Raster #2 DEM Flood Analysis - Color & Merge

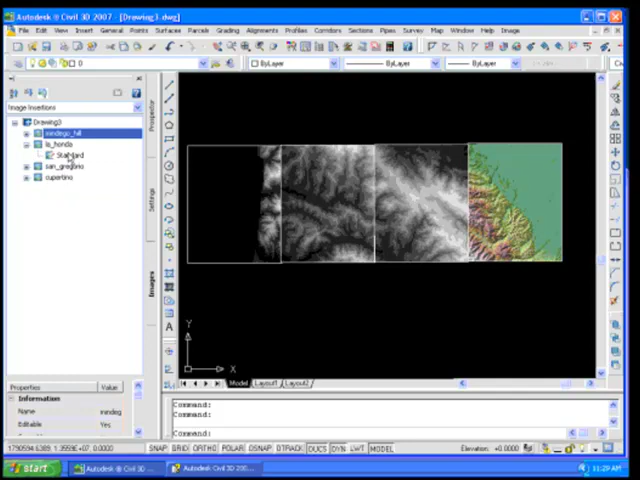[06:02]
So in this particular case, what a user will have to do is actually go in and say alright, you know, I need to edit the color map for La Honda, which is I think it's the third one up here.